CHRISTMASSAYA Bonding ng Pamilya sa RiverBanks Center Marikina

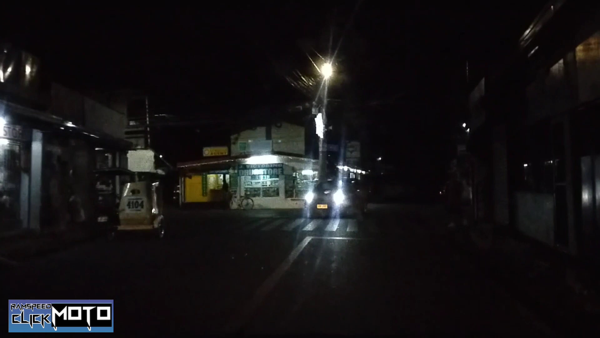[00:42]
Alright! Kaliwa tayo rito! Papunta ng Sports Center! Alright! Papunta ng Sports Center! Papunta ng
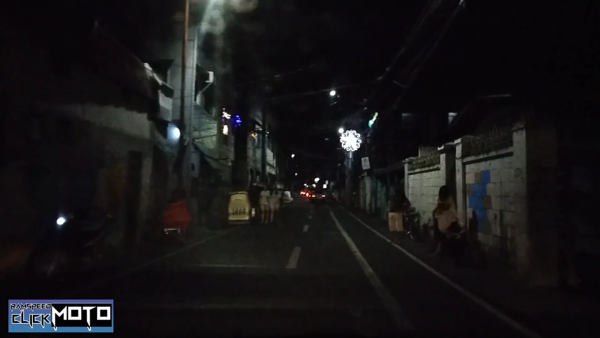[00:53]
Bayan ng Marikina! Magandang Pasko rito sa Marikina!
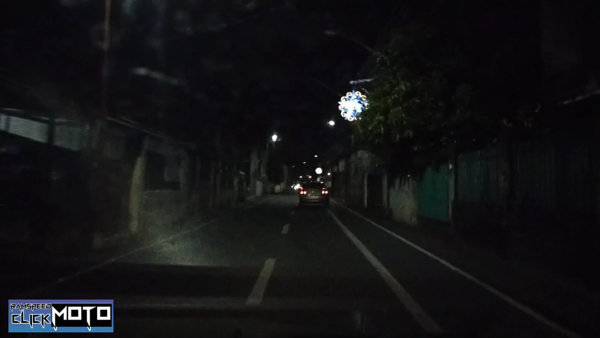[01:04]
May magagandang parol sa kalsada! May magagandang ilang sa kalsada! Nakainin sila lahat, malino!
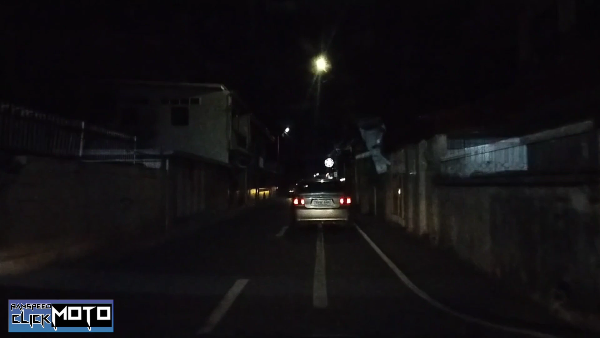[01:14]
Yo!
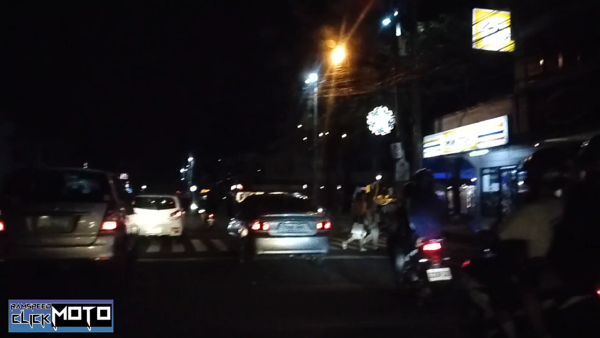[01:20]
Ay, nandito tayo sa plaza, oh. Plaza de Marikina Show Festival. Ayan. Alright, we're now in Sports Center, Marikina City. Isang magandang gabi. Isang magandang Christmas. Punta tayo ngayon ng Riverbank Center.
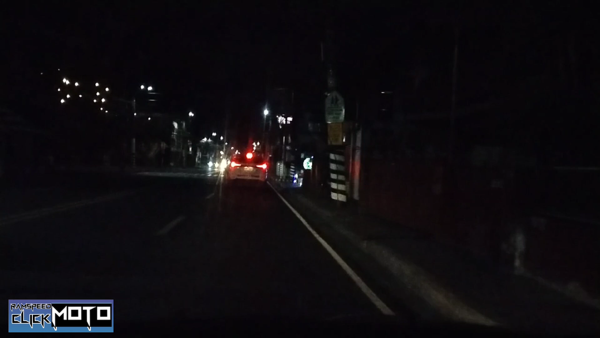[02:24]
Lapit na tayo sa Riverbank Center, Marikina City.
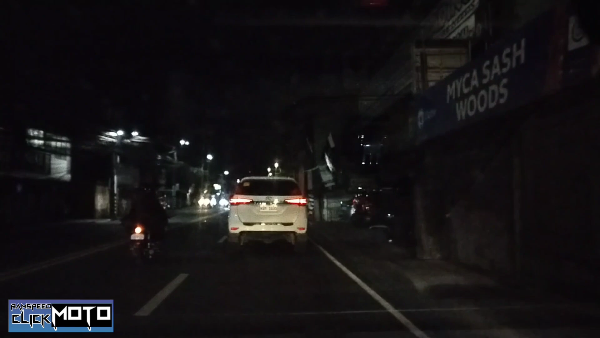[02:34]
Nandito na tayo sa Tanyong, mga kabady. Yahoo! Samahan nyo kami, mga kabady, sa aming bonding experience in Christmas day and Christmas season. Right? Agoy! Yung ano na ano. Ayan, oh. Uy! Yung cone. Nasagasaan yung cone.
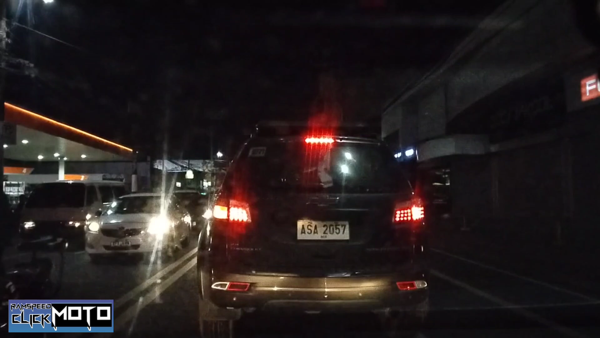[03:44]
mostly kapag kasama natin ang ating kanya-kanya nating mga pamilya. Alright. Lagi lang natin iisipin, mga kabadis, na enjoy lang at enjoy lang sa buhay. Okay, kakaliwa na tayo dito. And dito na ang Riverbank Center, Marikina City.